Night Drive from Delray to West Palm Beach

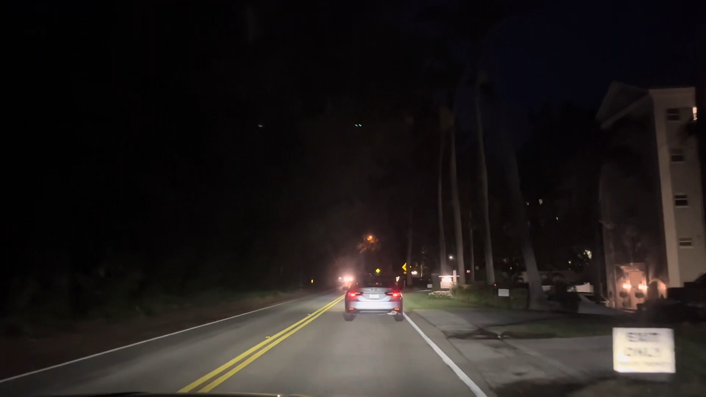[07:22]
You guys going too slow, man.
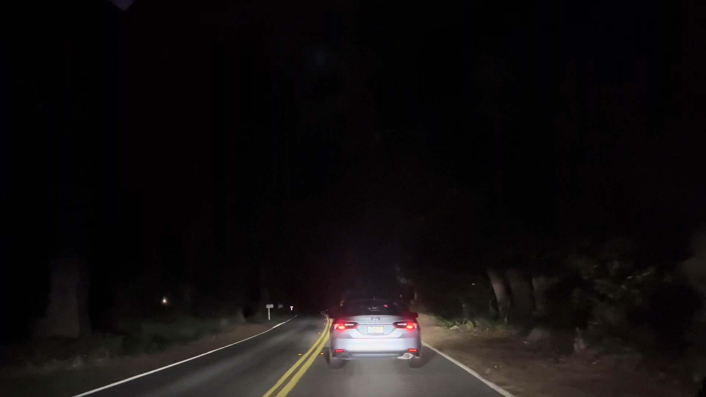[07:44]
They watching. You cannot go. It's 35.
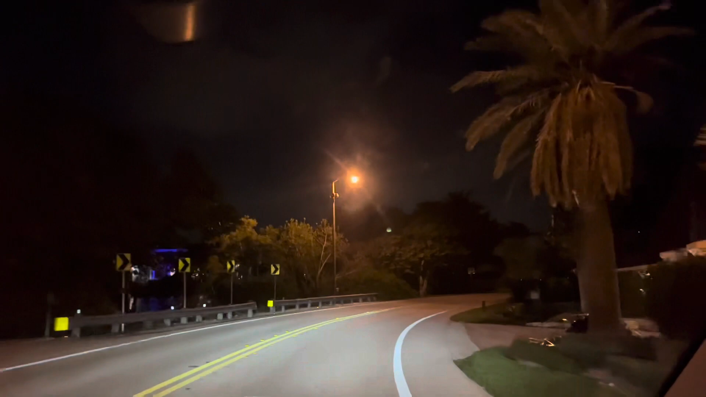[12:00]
Barely any lights. This is Palm Beach. Just died in the South Pole. So it's gotta be coming out.
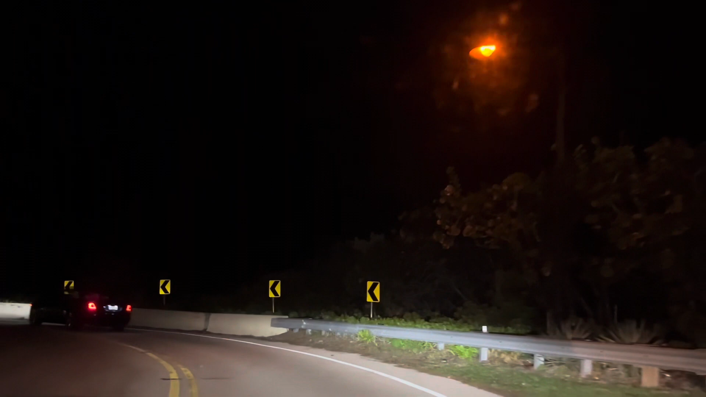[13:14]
It's fucking scary here. It's right, this is it?
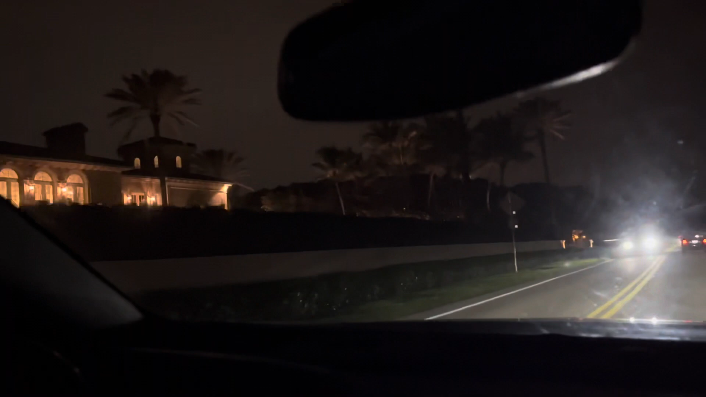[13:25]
In the driveway or not? Yes.